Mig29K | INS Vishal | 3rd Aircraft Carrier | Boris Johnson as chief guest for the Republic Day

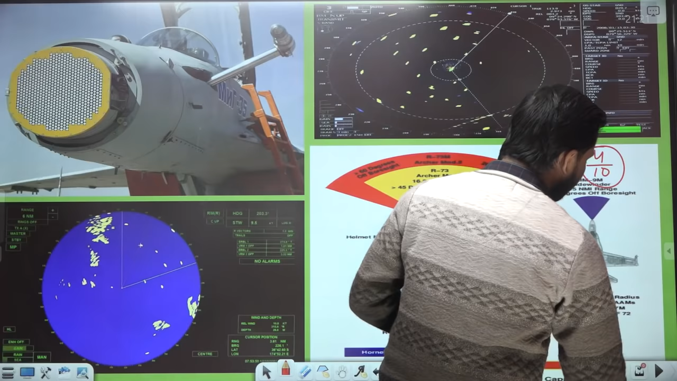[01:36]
इसका अगर सबसे अच्छी अगर इसमें एक बात है, तो इसका radar है, इसका जो एसे radar है यहाँ पर, यह radar जो है, यह semi module पर अधर कर सकता है,
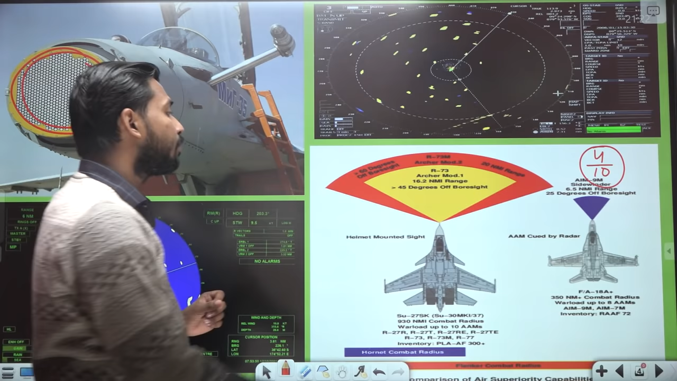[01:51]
और इस radar से हम लोग एक बहुत wide area पर नजर रख सकते हैं, और इस पर हम लोग multiple target को नजर रख सकते हैं, इसका ratio है 4 by 10, मतलब यह एक साथ 10 target को देख सकता है, 10 target पर एक साथ नजर रख सकता है, चाहे हो इतना भी बड़ा या चोटा target हो, 10 target को, उसमें से एक बार मे यह radar guide कर लेगा, मारेंगे न,
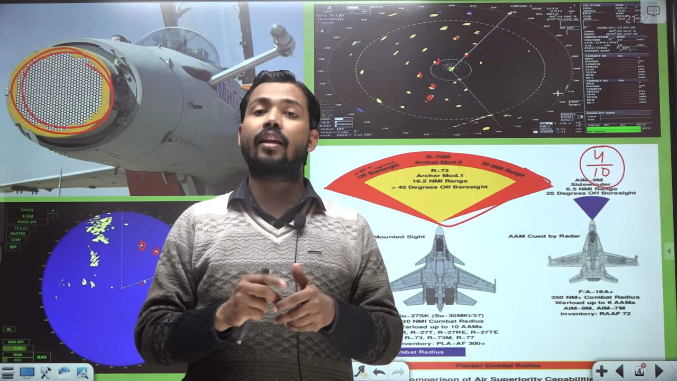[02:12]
radar guide कर लेगा, वो उधर गया है, उसको रास्ता दिखाएगा, पाइलेट अपना जा रहा है, मिसाइल छोड़के radar अपने से उसको क्या कर लेगी, lock कर लिए तो उसको मार देगी यहाँ पर, तो यह काफी बहतरीन system है,
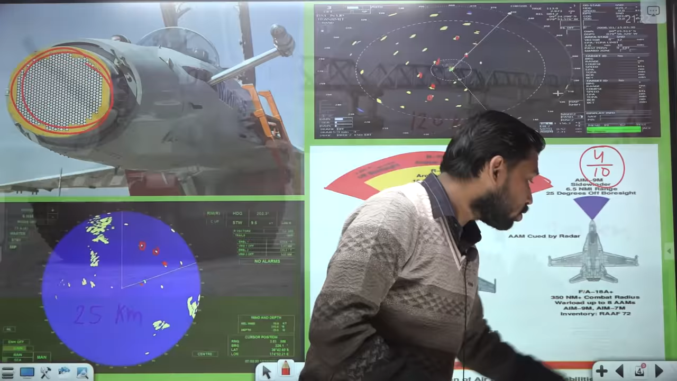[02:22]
जो electronic system है, साथ ही इसे ground attack क